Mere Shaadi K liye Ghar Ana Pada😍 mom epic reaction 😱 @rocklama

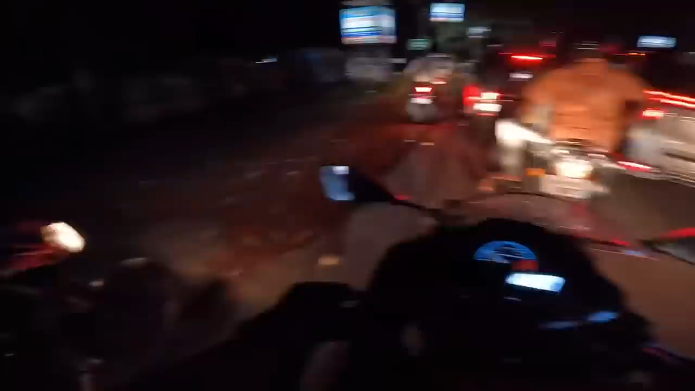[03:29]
और हमारा बॉबी जो है पीछे फंसा हुआ है, वो भाई निकल गया, वो तो निकल गया, हम भी निकलेंगे, छोड़ो यार।
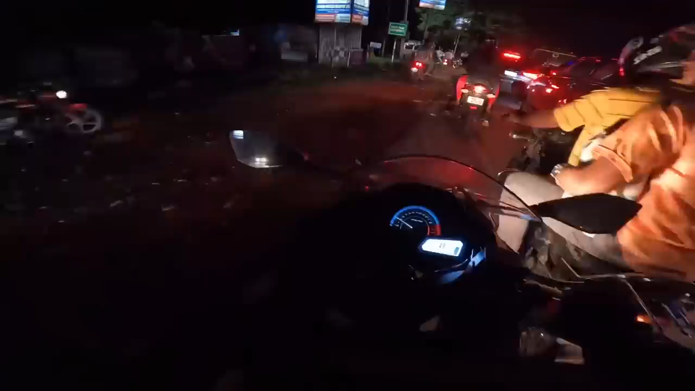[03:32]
ये देख रहे हो जाम, सिलगुड़ी तो पूरा का पूरा जाम है।
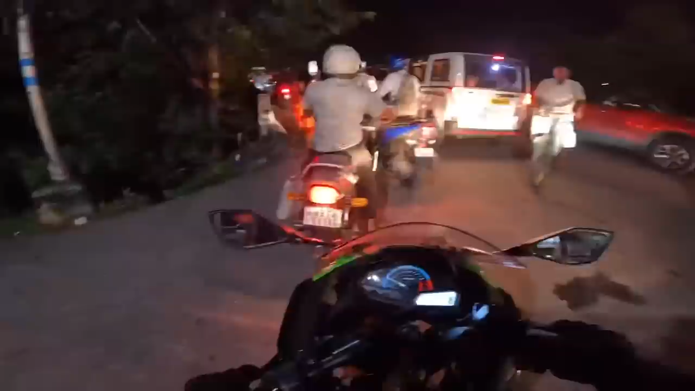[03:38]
दे दो चाचा साइड दे दो, हमें घर जाना है यार, हमें घर जाना है। मेरे मम्मी हमारे लिए बहू रखी हुई, बहू को देखना है।
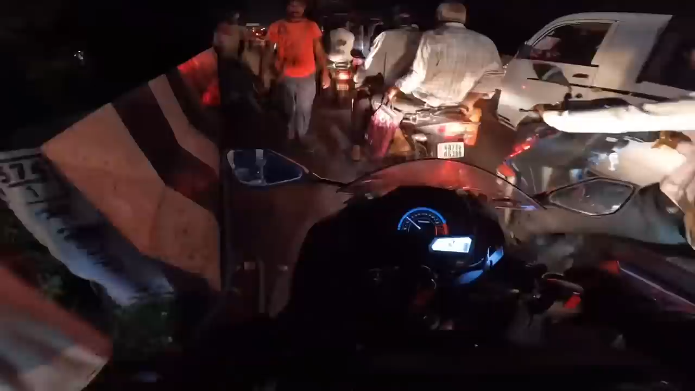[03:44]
देखो हम कहाँ कहाँ चला रहे हैं अभी, ये देखो ला दीदी सॉरी, हाँ थैंक यू सो मच हमारे ट्रैफिक वाले चाचा जो कि ट्रैफिक खुला में हमें इतना हेल्प कर रहे हैं।
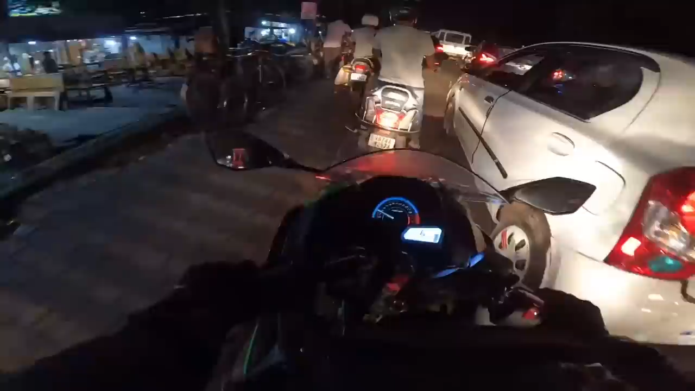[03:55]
और एक चीज गाइस, हम लोग तो सोचे थे सुबह जाएंगे तो पूरा धूप भी होगा प्लस जाम भी होगा, तो क्यों ऐसा करते हैं, चलो थोड़ा सा शाम को ही जाते बोला।
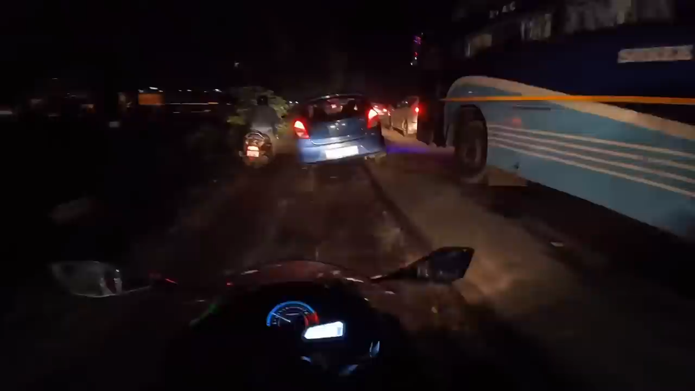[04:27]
टार्जन है ना टार्जन, ये देखो भाई पता नहीं कहाँ जाना है, ये लो ये भाई साहब को बहुत ज्यादा जल्दी में।
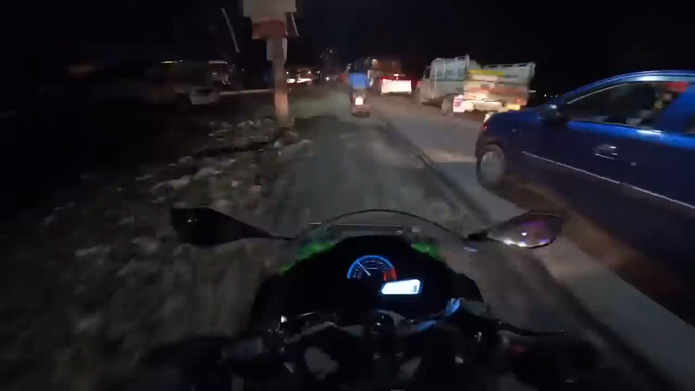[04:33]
One hour later. ए भगवान जय श्री राम, पता नहीं गाइस क्या हो रखा है सिलगुड़ी को।
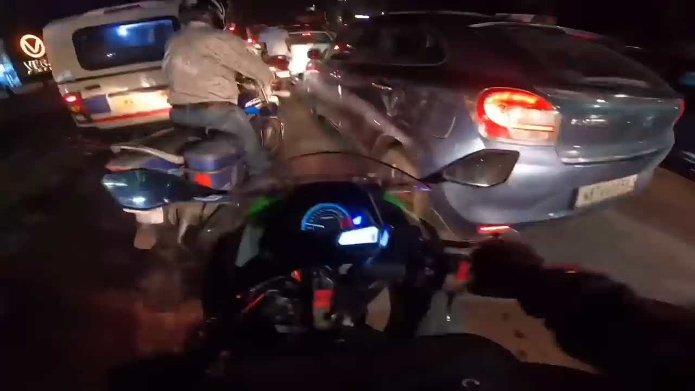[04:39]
अभी हम लोग भेगा के यहाँ आ चुके हैं, लगभग हम लोग सिटी सेंटर से भेगा तक पूरा का पूरा यही ट्रैफिक वाला सीन से आया, लगभग यहीं पे अभी कितना 1.5 घंटा हो चुका है, बट हम लोग अभी तक निकले नहीं है बाहर।
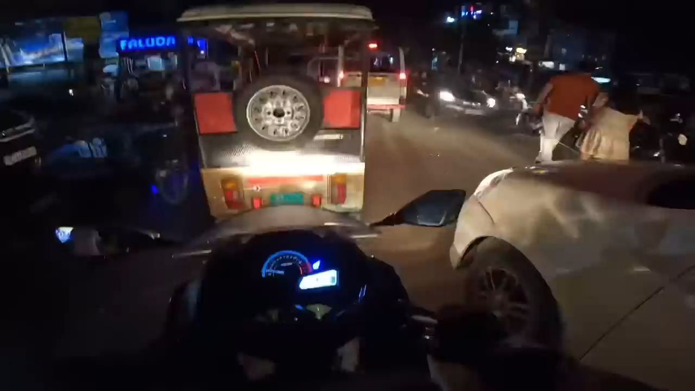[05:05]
घर जाके आराम से जिएंगे भाई, वहाँ पे तो कोई ट्रैफिक भी नहीं होता क्योंकि हमारा टाउन स्वीट सा छोटा सा प्यारा सा है ना।
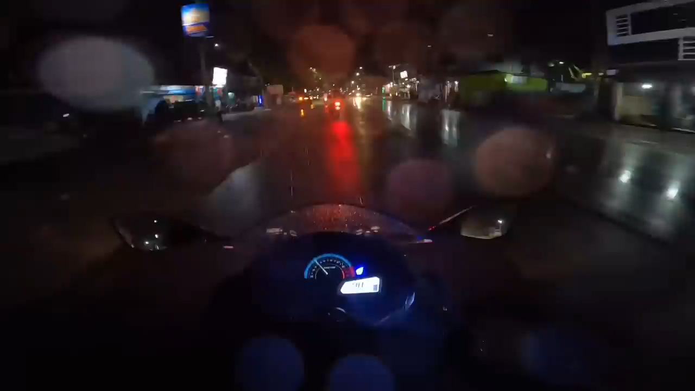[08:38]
हमको ना शायद सुबह ही आना चाहिए था, रात को आ गया, देखिए वहाँ पे जाम में 2 घंटा और ऊपर से अभी यहाँ पे बारिश आ गया।
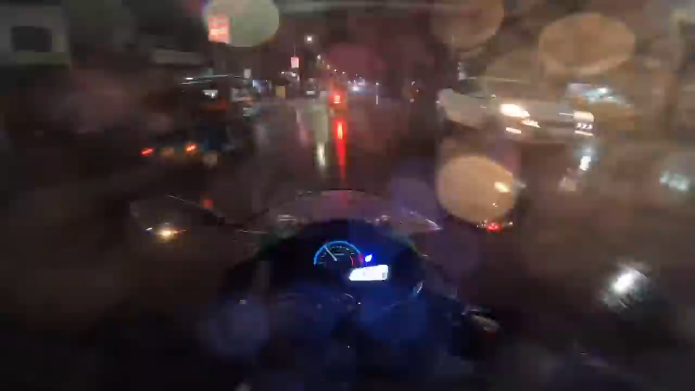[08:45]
12 बजे तो पहुँच जाएगा ना घर, पहुँच जाएगा ना, चल चल।